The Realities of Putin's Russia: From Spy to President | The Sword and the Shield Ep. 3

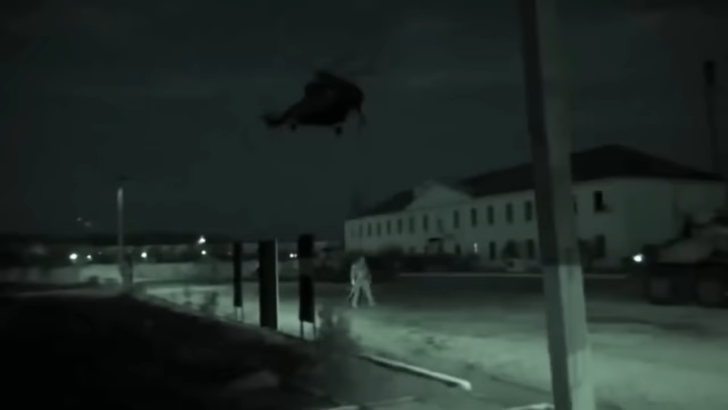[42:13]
heavily armed men in combat fatigues, but without insignia, appeared on the streets.